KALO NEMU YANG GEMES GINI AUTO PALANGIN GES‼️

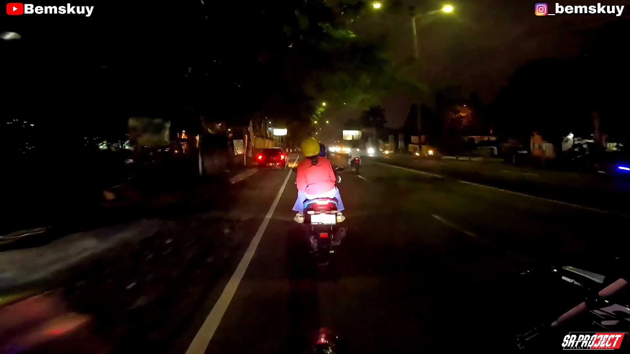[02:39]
Tahu-tahu. Kuning-kuning kelabu Alibaba. Mau emang ini diberhentiin? Berhenti naik. Gue yakin sih mau di depan Indomaret ya guys ya, kan terang tuh dasar. Hanya yang terang. Nanti kita berhenti dulu ya. Sebentar mau nanya. Mau nanya. Di depan Indomaret mau nanya.
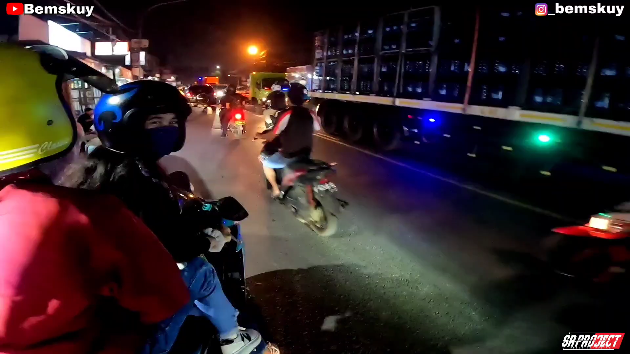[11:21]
Ayo Ames, aku seberangin. Gimana nggak baik coba aku, anjir. Kayaknya nggak bisa muter di sini deh.